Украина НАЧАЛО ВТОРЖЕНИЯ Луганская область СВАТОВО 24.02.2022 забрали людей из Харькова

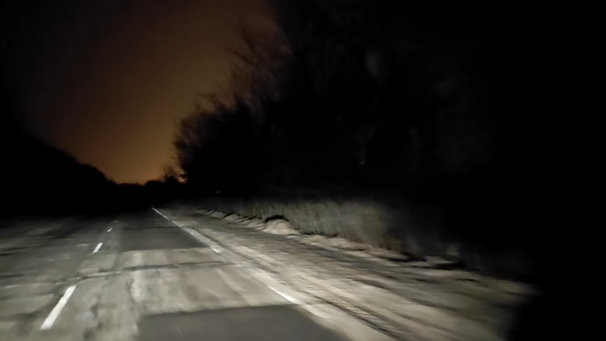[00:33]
Очень смутило, что одновременно с этими вспышками рядом с нами раздалось 2 выстрела, как будто короткая очередь из автомата.